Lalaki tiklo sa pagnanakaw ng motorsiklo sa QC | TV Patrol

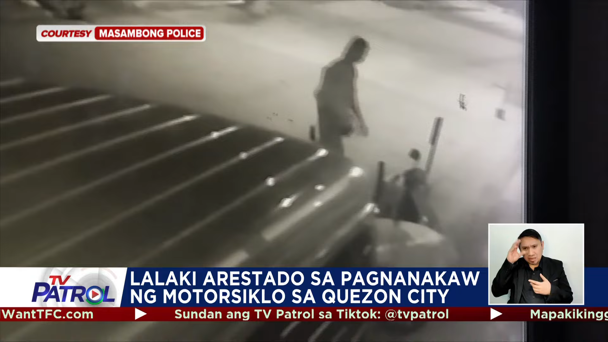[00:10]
Umupo sa gilid ng kalsada ang lalaki, katabi ang isang motorsiklo. Dahan-dahang sumakay sa motorsiklo ang lalaki at nagmamasid sa lugar. Maya-maya pa, inatras na niya ang motorsiklo at pinadyak ito paalis sa lugar.